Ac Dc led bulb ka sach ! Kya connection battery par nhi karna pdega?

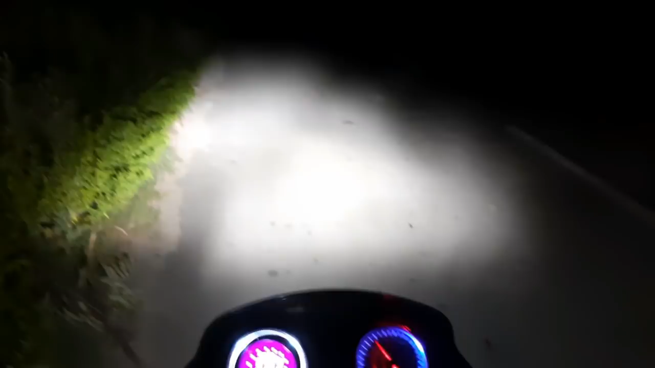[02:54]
और यह इसका हाइभीम है तो अभी
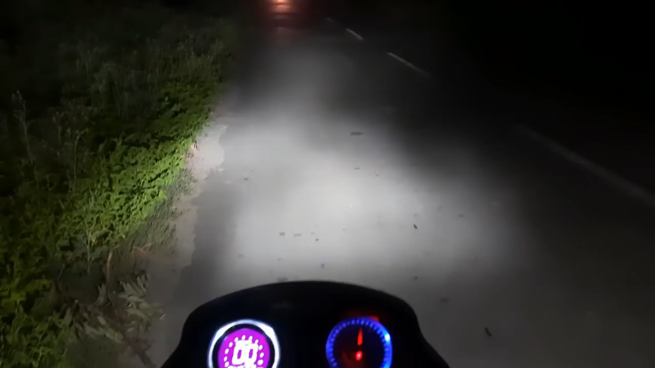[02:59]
यह सबस्क्रेक्वाइब के देखती हैं तो ।सके बागा प्रोंदchuss जाएगे कि इसका
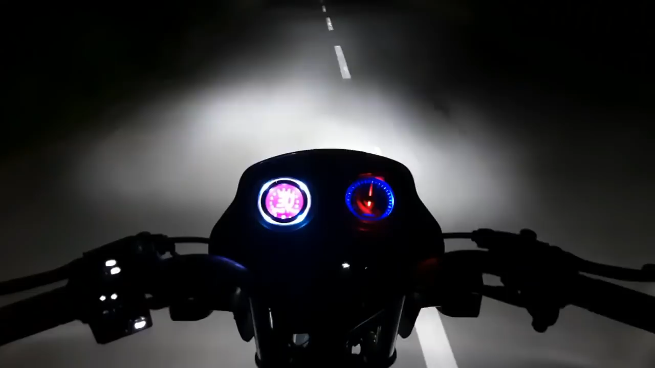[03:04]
प्रक अन्युछ प्रन पर यह को पीक ज्खाता हूं यह क्रतुछ चल रहा हूं इसे लगतु। क्लिप दिखाता हूं, AC-DC बलब के असले से चाहिए, आप देख सकते हैं, अभी एंजित पे लाइट है,